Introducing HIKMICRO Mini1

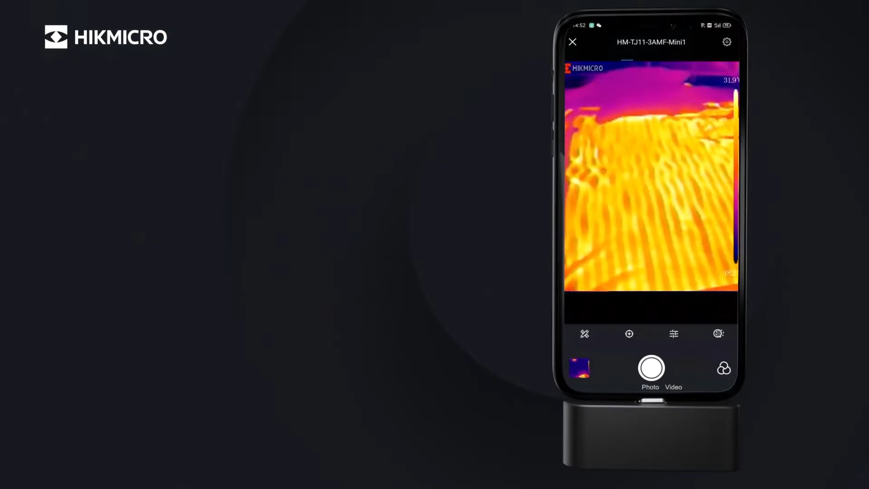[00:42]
high image quality with 25 Hertz image frequency
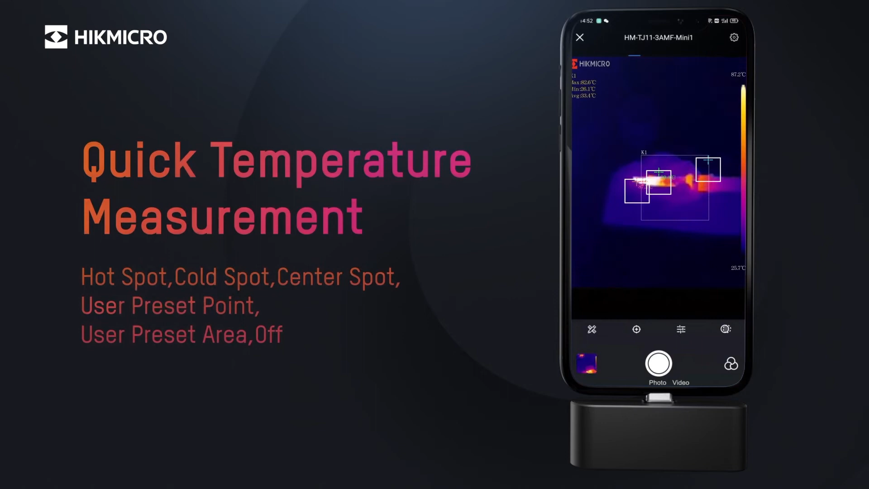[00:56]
measurement tools suit different needs diversified color
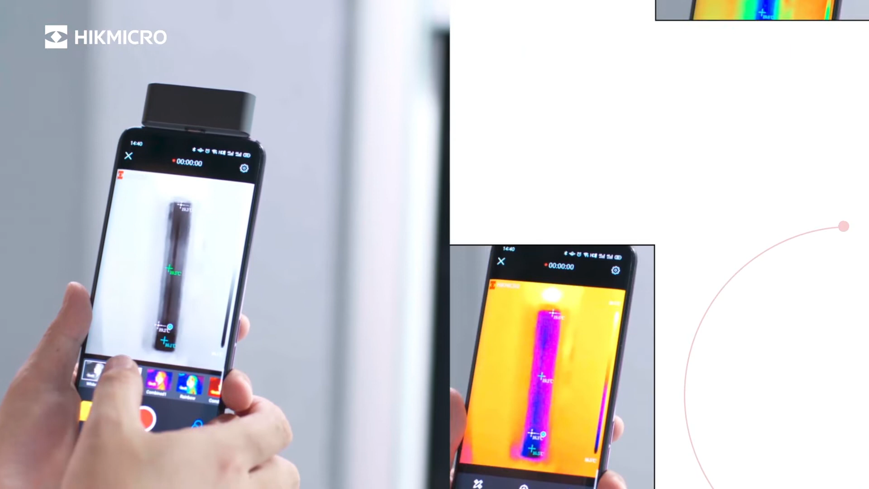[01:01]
palettes choose whatever you like start
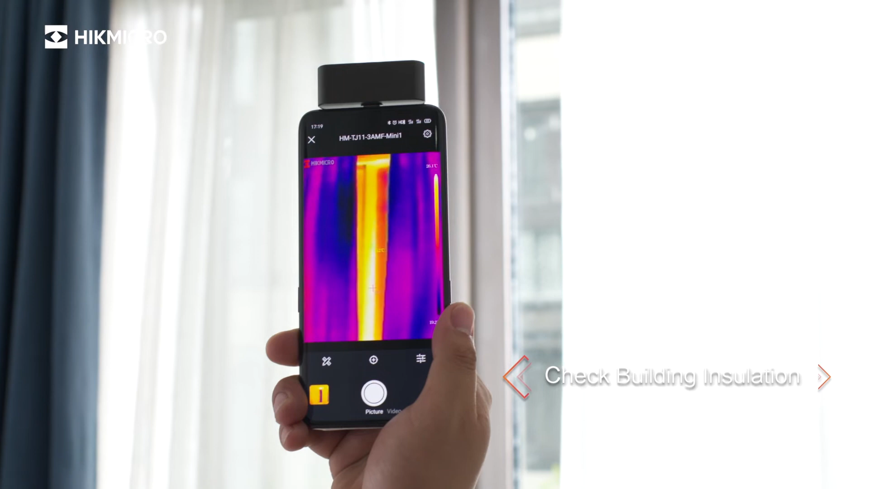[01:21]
find missing insulation part of your house find
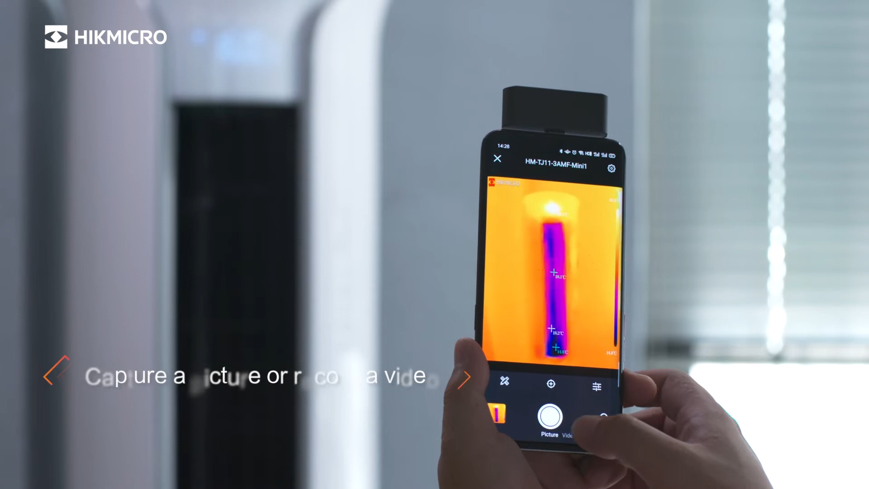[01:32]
easy to save an image or a video as an evidence to show where the problem is
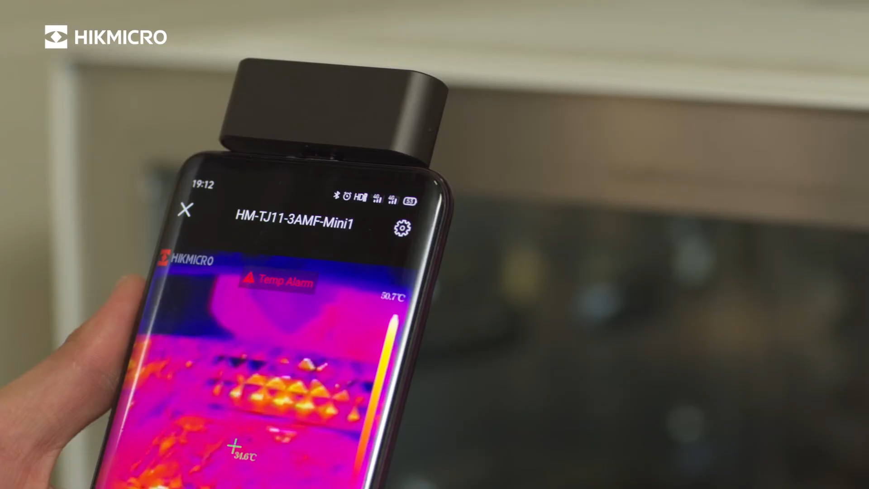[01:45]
On screen: scale top 50.7°C
notification when temperature exceeds preset alarm value
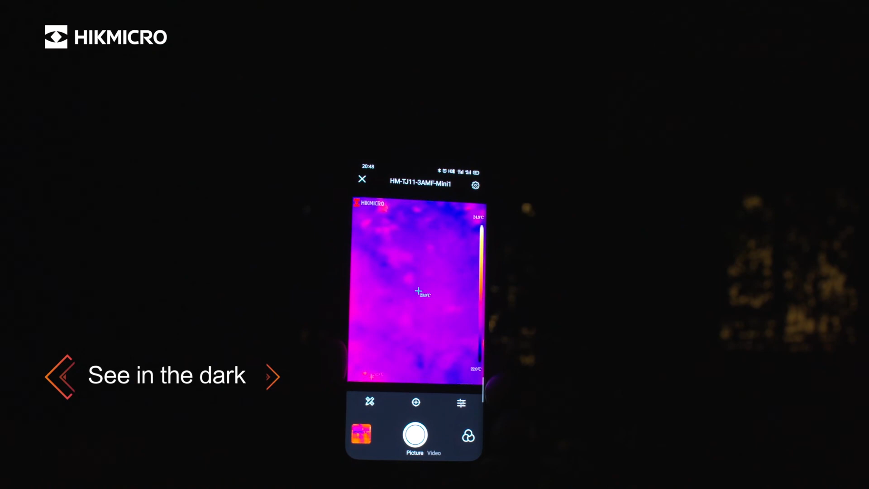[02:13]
see the heat source even the dark night see the heat source goes back in here